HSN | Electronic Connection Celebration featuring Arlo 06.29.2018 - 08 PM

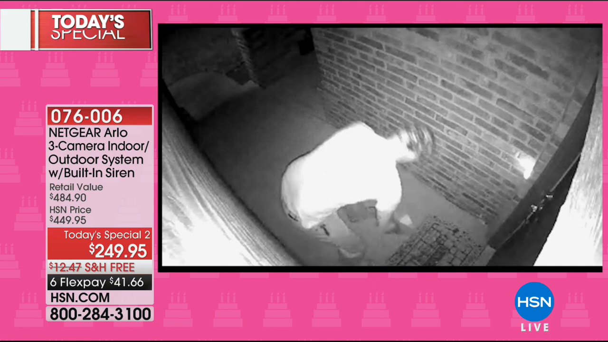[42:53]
The black and white is night vision. Yeah, the night vision is incredible. We'll show you a demonstration on that right there. This lady is a neighbor and she's stealing mail.
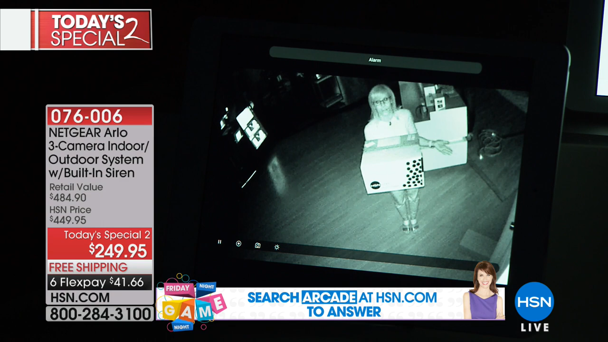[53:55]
In fact, maybe you can't see anything, but because it has motion detection, it automatically starts recording.
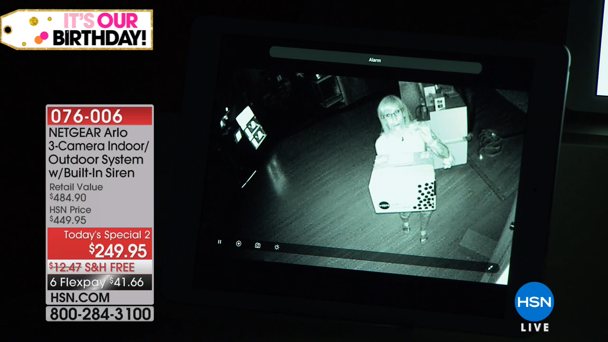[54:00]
If it detects body heat or if it detects a person, it automatically starts recording. It automatically starts recording because maybe you're looking out your window and you can't see anything. Arlo can. Arlo starts recording.
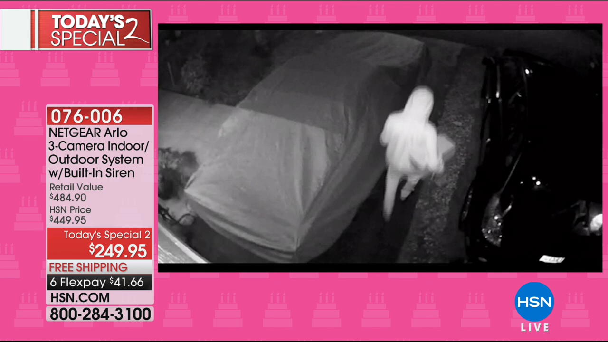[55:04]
These are live situations that have happened to people.
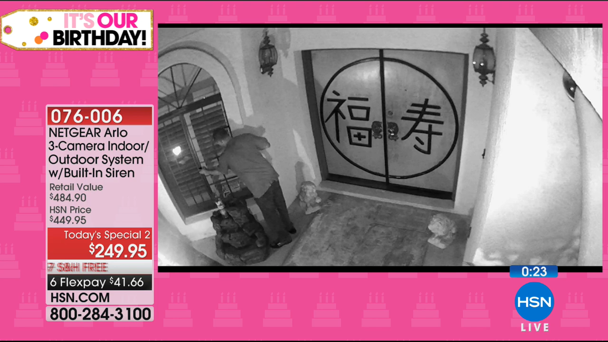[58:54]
Exactly. I mean, maybe it's a business. Some of this footage just creeps me out so much. Because they're looking for trouble. They're looking for an open window. They're looking for an open door.